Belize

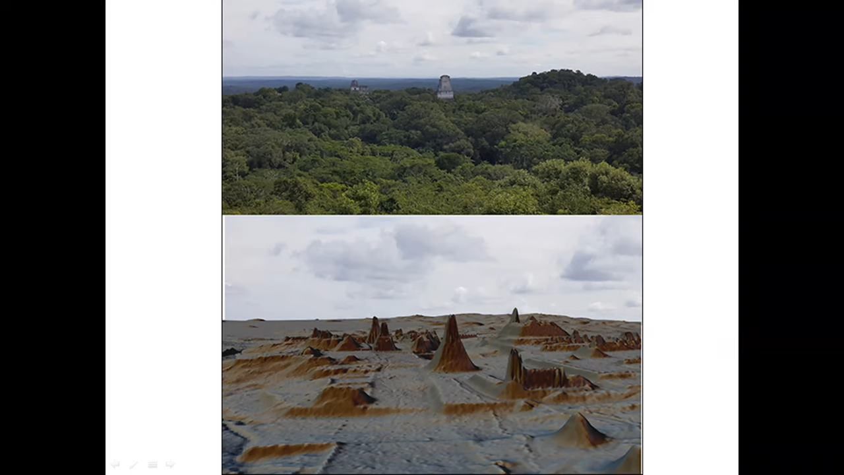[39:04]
were much more appreciative of what the Mayans did was a technology called LIDAR. LIDAR, and it stands for light direction and ranging.
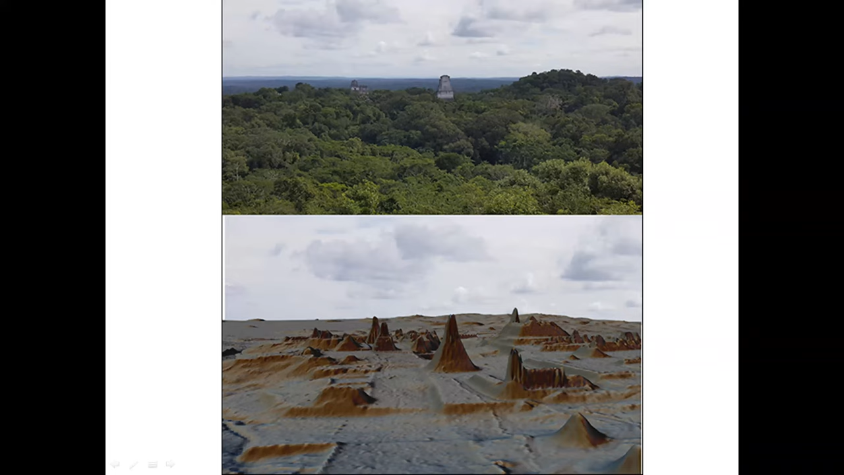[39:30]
So I'm showing you this because the bottom picture is a LIDAR picture of the area you see on top. So when we see the picture on top, most of the time we have no idea what's below that because it's all the trees, you know, 1,000 years of trees. Well, they now the technology is there to be able to fly over an area and see what's underneath there.
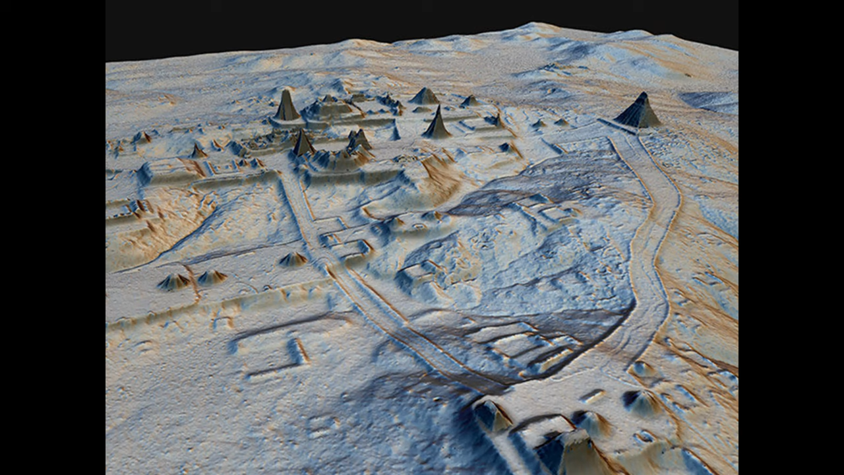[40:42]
So they also used this quite extensively in Cambodia and why they were able to figure out that there were a million people living there. But here, this was just interesting. This is another picture I found on the internet, which was a depiction of what they felt these areas would have looked like.